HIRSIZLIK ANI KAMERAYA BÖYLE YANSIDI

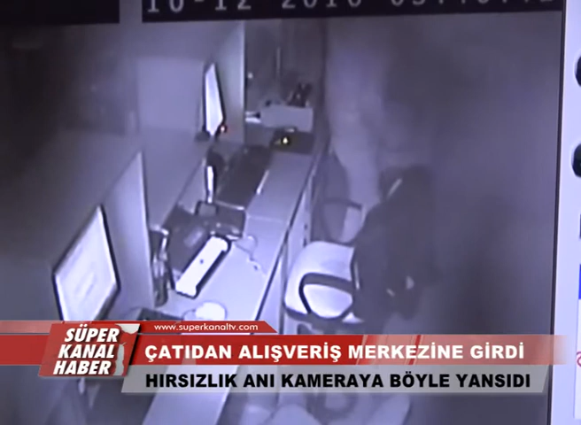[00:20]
Çatı katından alışveriş merkezine giren hırsız rahat bir tavırla iş yerini önce geziyor. Daha sonra gözüne kestirdiği iki adet akıllı telefonu alan hırsız buradan ayrılarak kasa bölümündeki çekmecelere yöneliyor.